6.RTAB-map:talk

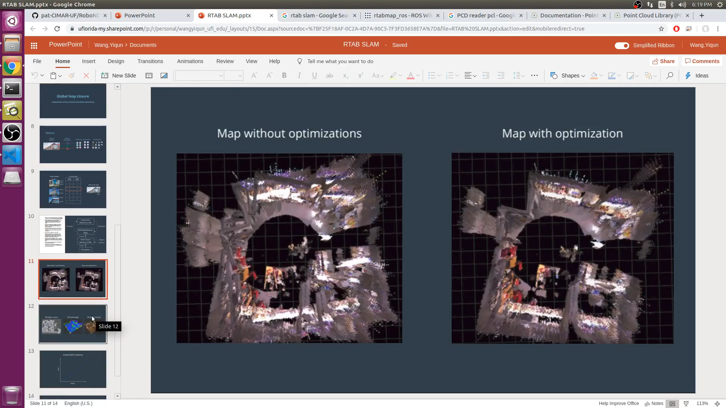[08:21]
optimizer minimize the errors in the map then it can generate maps as 2d or 3d point clouds